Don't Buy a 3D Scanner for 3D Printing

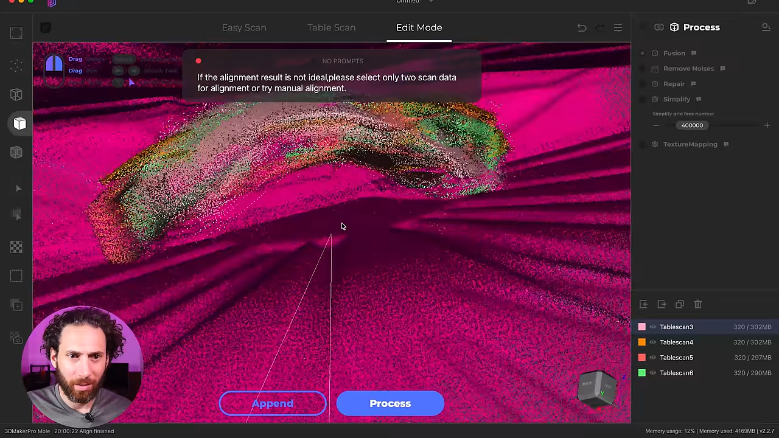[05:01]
Uh, yeah, that does not look good at all.
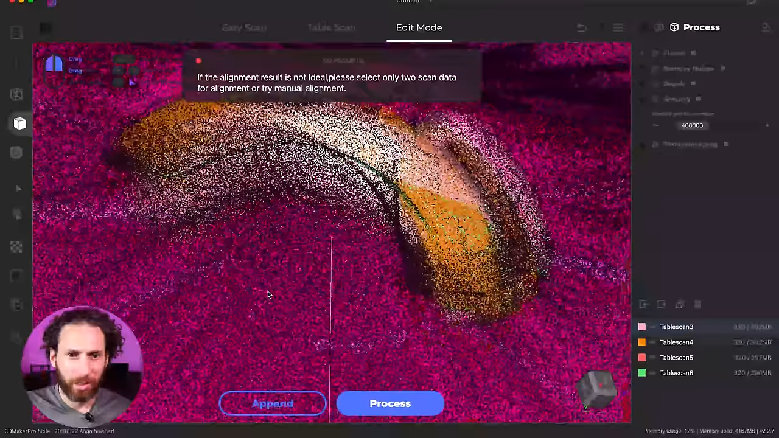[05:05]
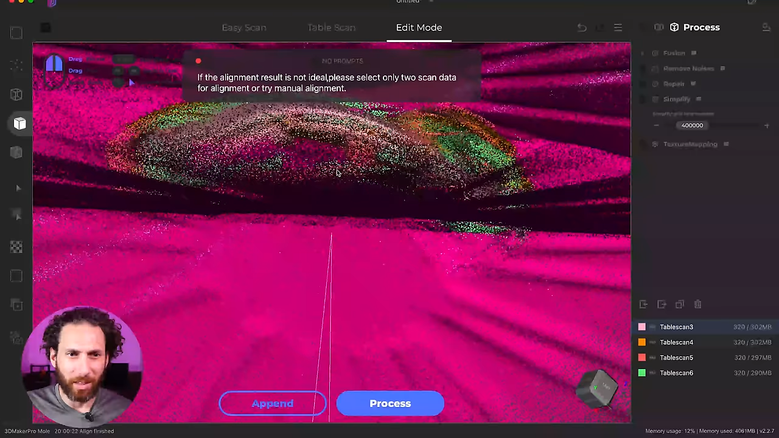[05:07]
If the alignment result is not ideal, please select only two scans. Okay. So let's select two good scans. That looks like a pretty good scan, right?
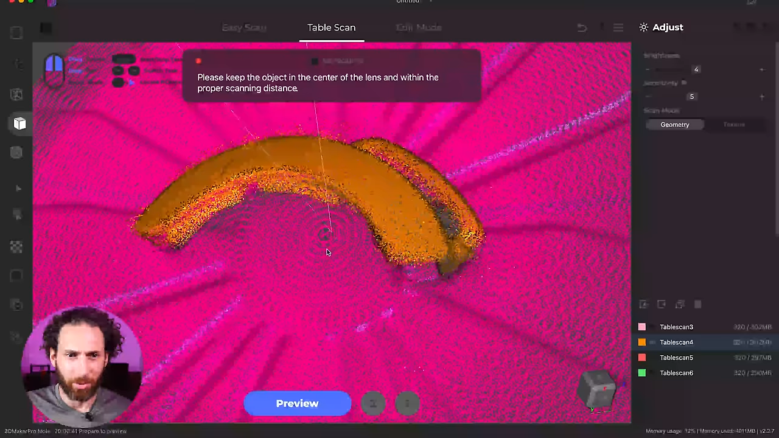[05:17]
Lots of details there. A few moments later.
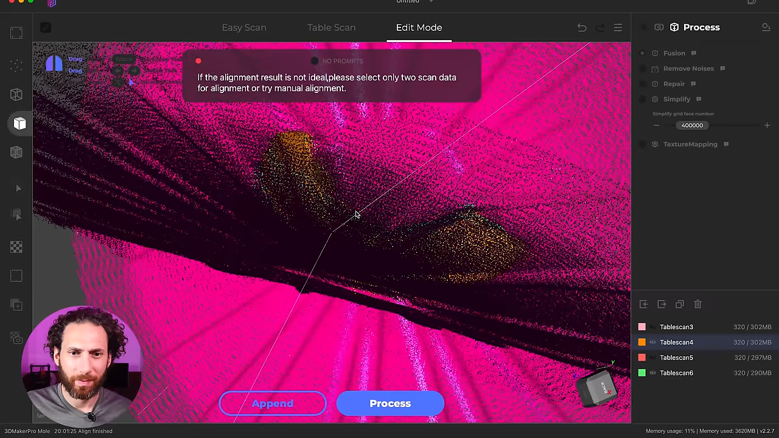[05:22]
I mean, that looks pretty good.
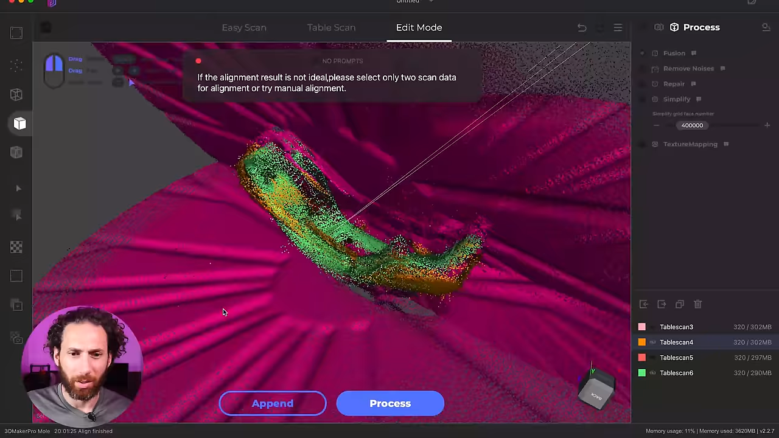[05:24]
Now let's see what happens when we process it.
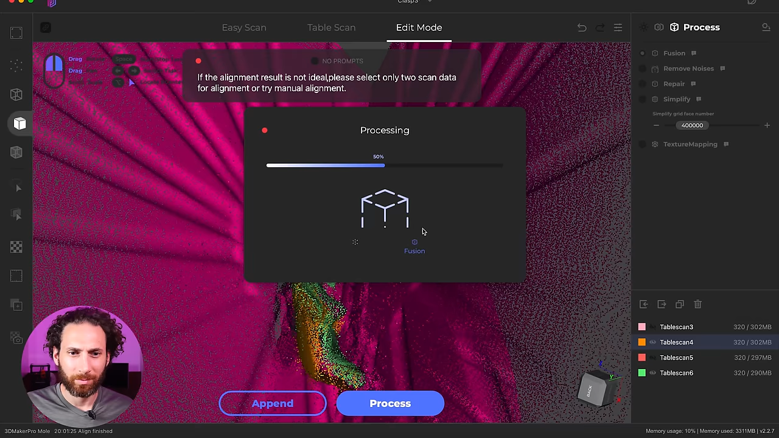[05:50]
Okay. It's taking quite some time.
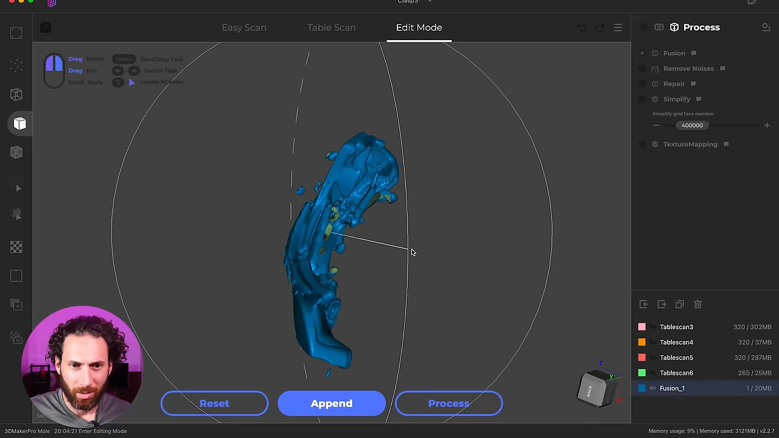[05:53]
So here's the result. Uh, some of the parts look amazing.
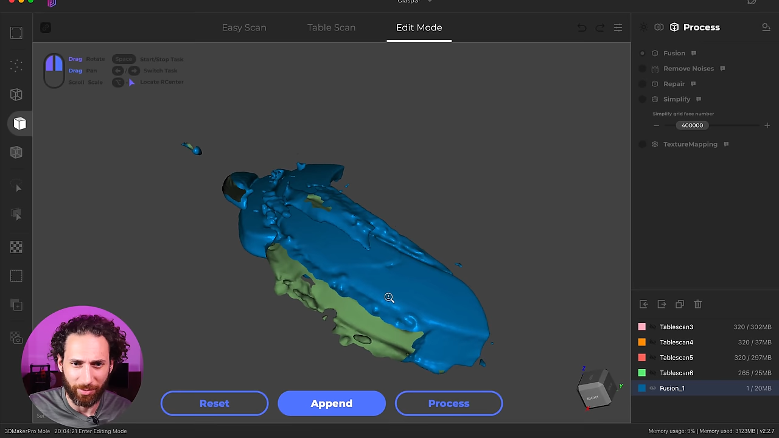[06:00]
I mean, this angle, it even got the part where it's cracked. That looks great.
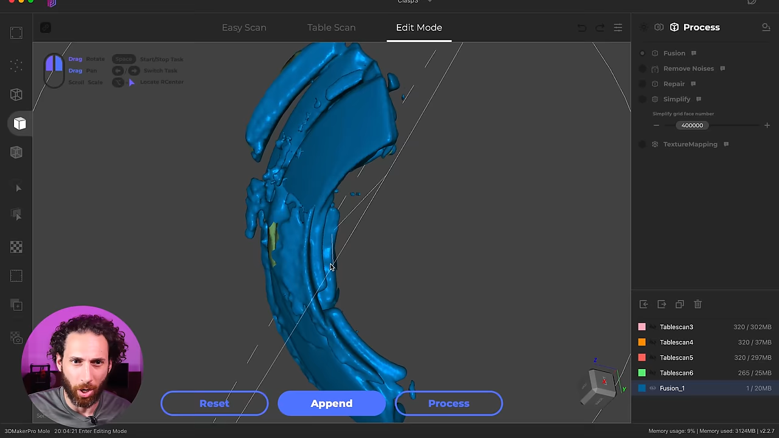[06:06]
But then I have all these, like all this phantom geometry that shouldn't be there at all.
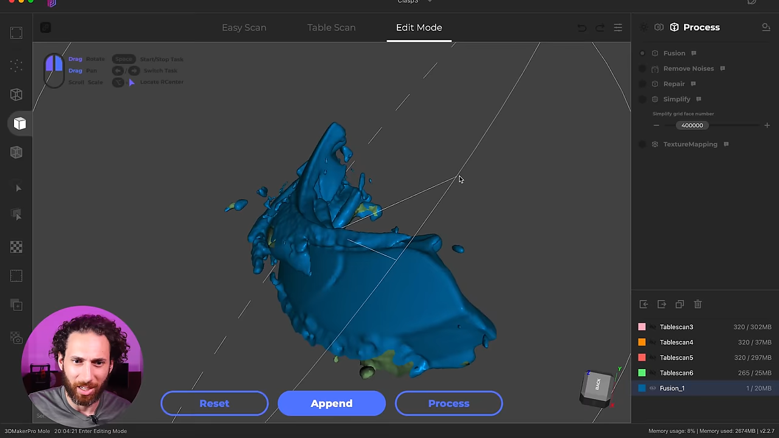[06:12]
And I mean, I guess I could use parts of this, but I'm going to end up spending way more time trying to fix this in blender than just modeling mine from scratch.
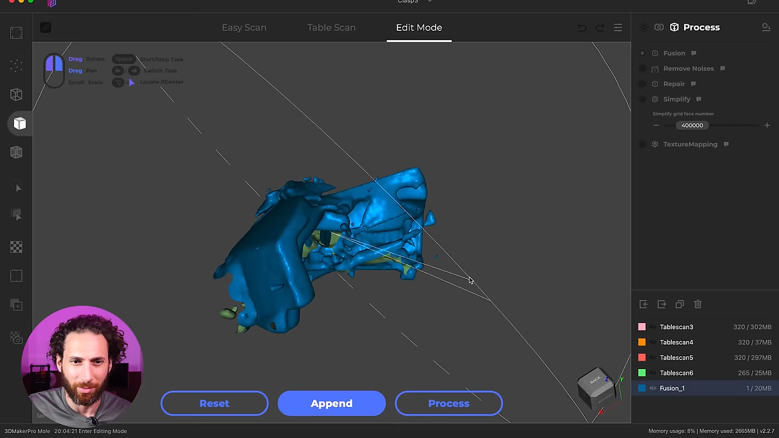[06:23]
So I'm going to call this small functional part a fail,
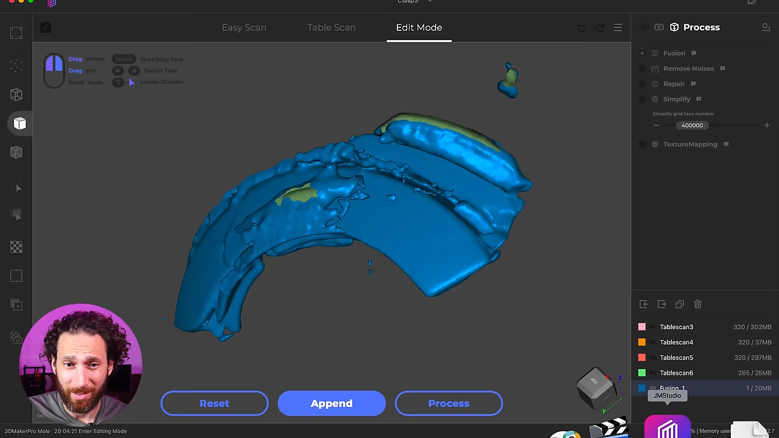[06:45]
to Onshape and use it to try and reference, but just, I mean, all this like messy geometry,
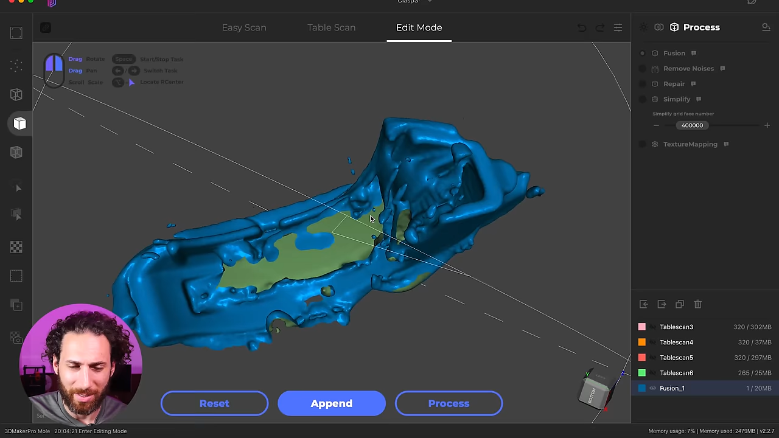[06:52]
it's just, I think this is just too detailed of a part,
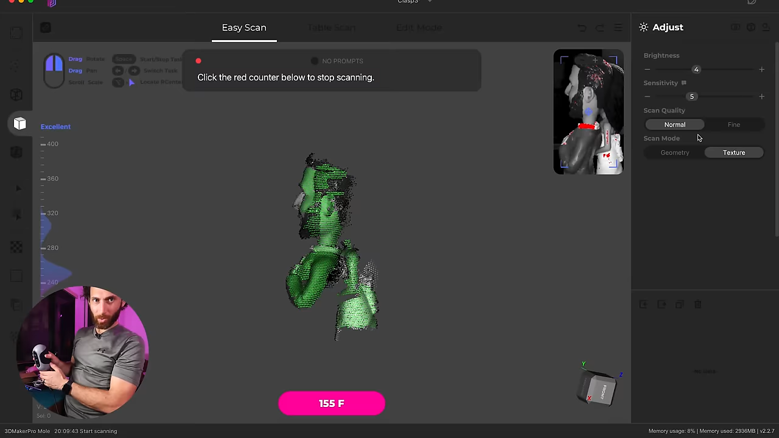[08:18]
Well, the alignment seems to be working because it's now realigned itself. Okay. Let's go down and get those legs. up next. I think my brightness is too high.
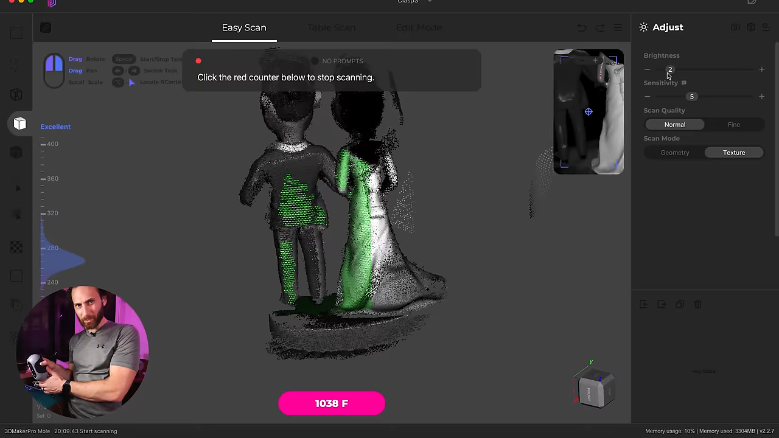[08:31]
It seems to be making quite a mess, but I'm wondering if it's going to clean itself up. Like the more information I give it, maybe it'll fix the mistakes and the double of my nose.
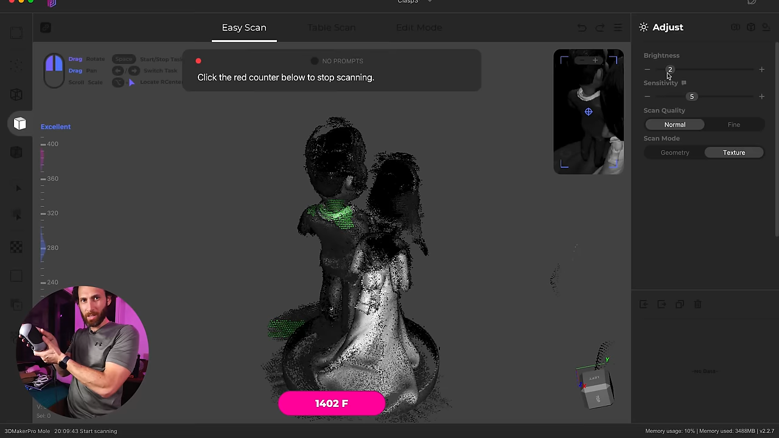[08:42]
Now, this thing apparently has like anti-vibration. So even if you're not holding it still, it's supposed to be able to figure out and fix things.
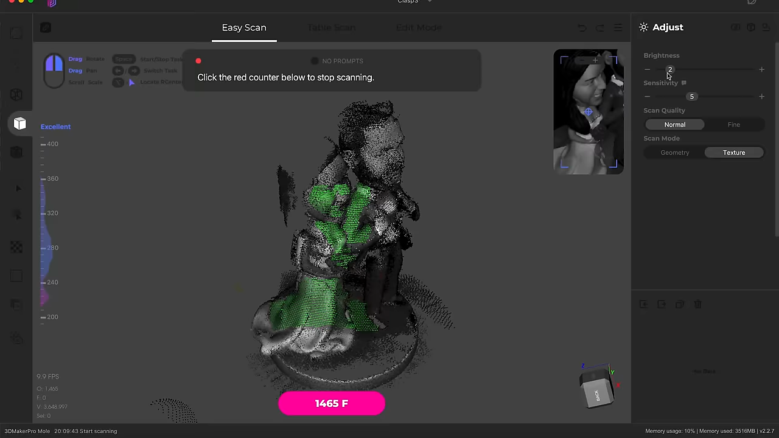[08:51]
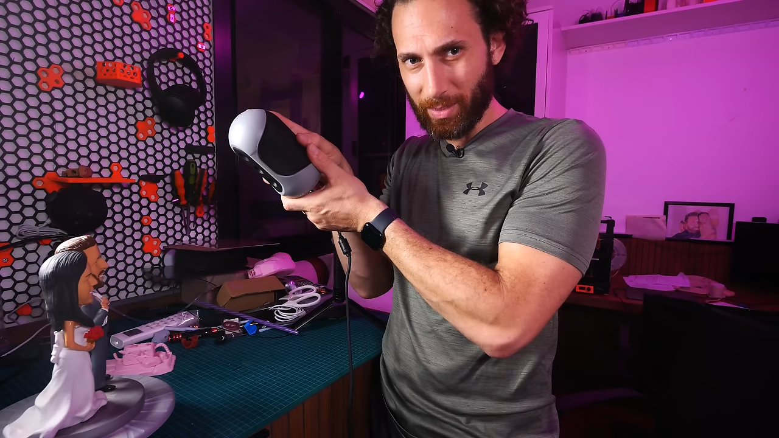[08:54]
What I'm worried about is like, it seems to be that there's like a shadow, like I'm duplicated. The face has the same features twice.
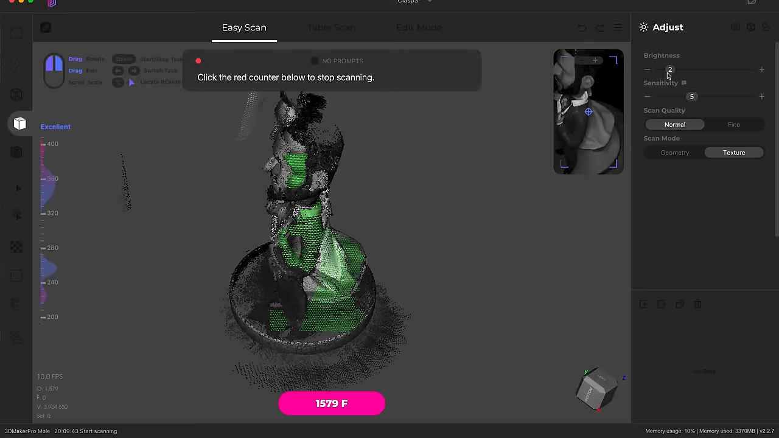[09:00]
Let's get the tops of the heads.
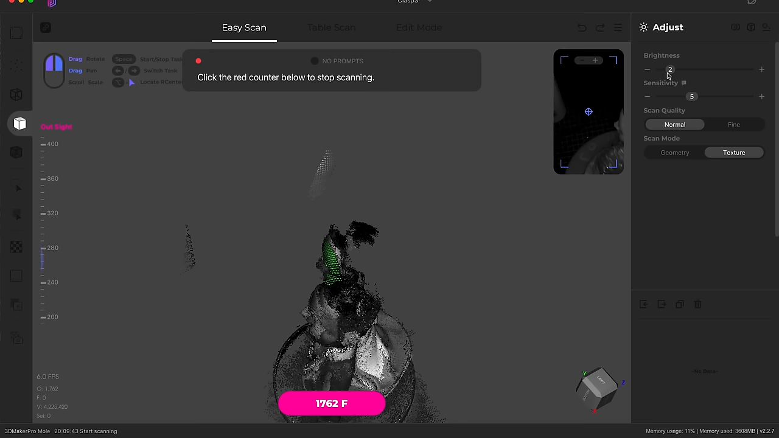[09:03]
Getting the tops of the heads is proving very difficult. Okay. I'd like for my bride to have a head. I'm just saying.
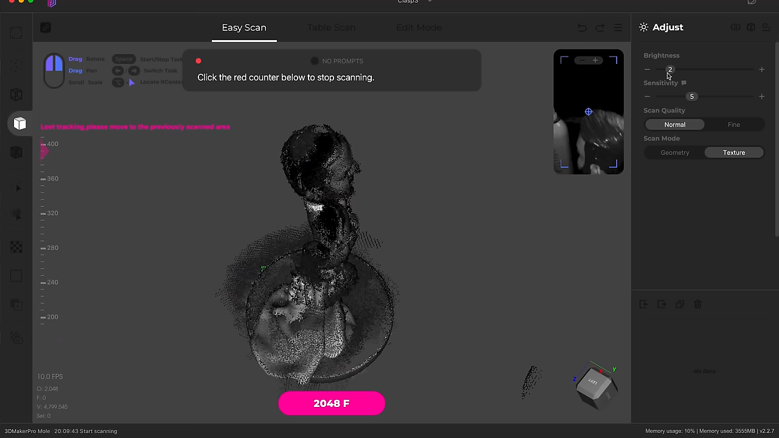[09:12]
This definitely takes a lot of skill and patience. Okay. I think part of it is I can't see the preview because the camera is blocking it.
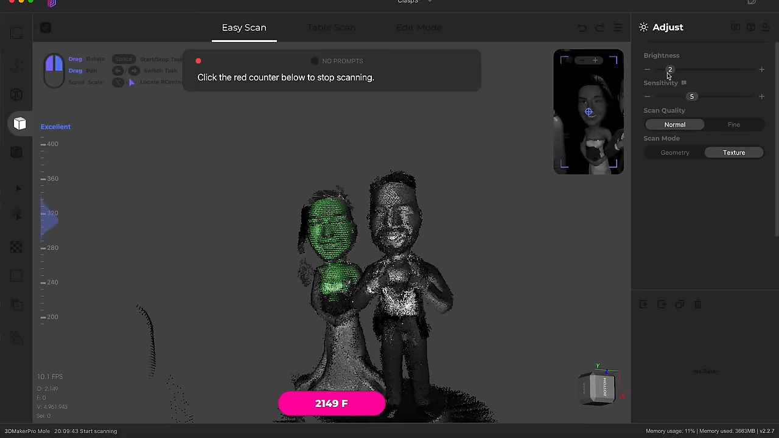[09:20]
Here we go. Now let's get the tops of those heads. Okay. It keeps losing tracking every time I get to the tops of the heads.
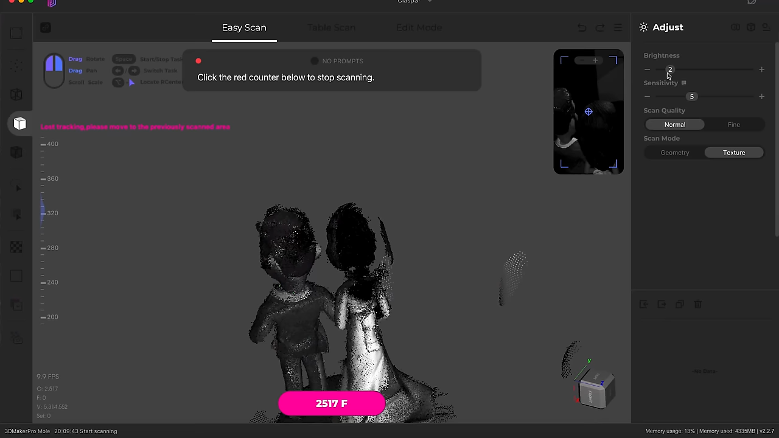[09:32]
I'm unplugging the turntable. Let's try to get this going.